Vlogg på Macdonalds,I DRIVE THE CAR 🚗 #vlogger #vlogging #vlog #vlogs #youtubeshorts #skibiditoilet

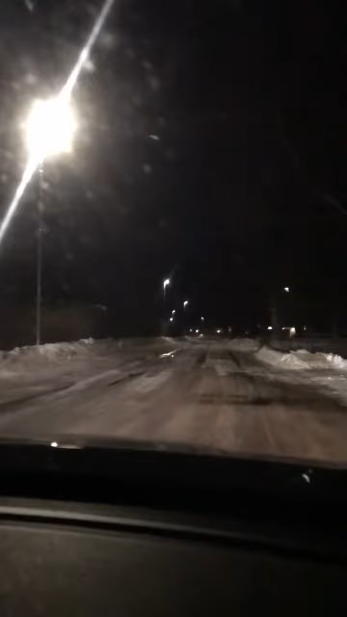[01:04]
Fullmåne, kompisar! Lille man åker över en bro! Åk 60! Där är McDonalds!